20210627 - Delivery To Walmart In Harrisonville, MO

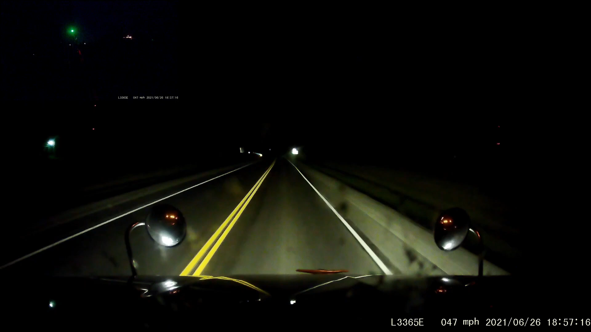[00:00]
Wasabi everybody! Ah, we got a load going to Harrisonville, Missouri. We're going to be delivering here in the morning. It's currently just before 10 p.m. here. Delivered at 610. Ooh, that was pretty nice. Cloud to, well, cloud to cloud lightning to look like.
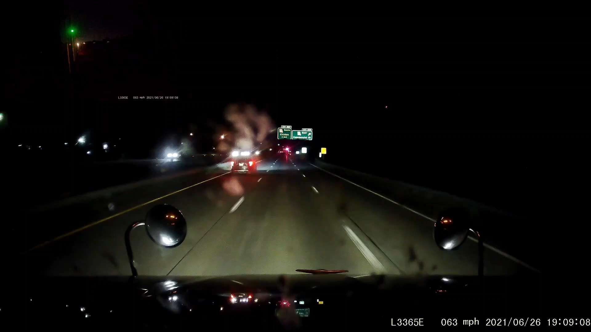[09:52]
Uh, slide over. Looks like, uh, trooper up here with, uh, uh, customer. Whenever I hear trooper, because, I don't know, I'm from California. We don't call our state police troopers. They, they're called California Highway Patrol. But, some states, they call them troopers.
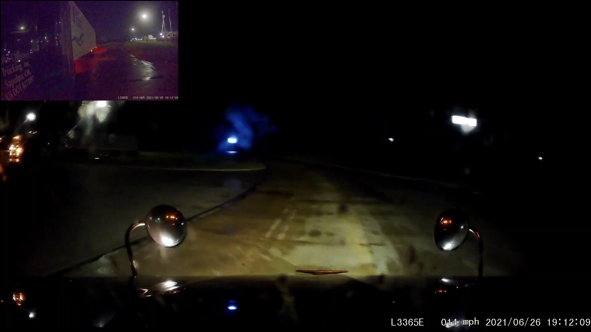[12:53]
oh, is there a second spot over here, vacant, no, there's a fucking mob tail in it, alright, what about, no, there's a, yeah, I can always park in the middle of the lane, if it comes down to it, looks like there's a JCT over here,
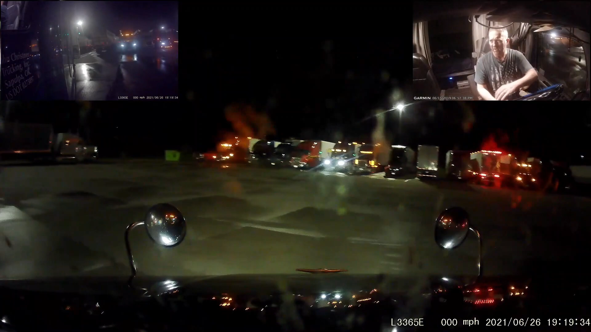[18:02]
guy over here across the lane pulled out all right perfect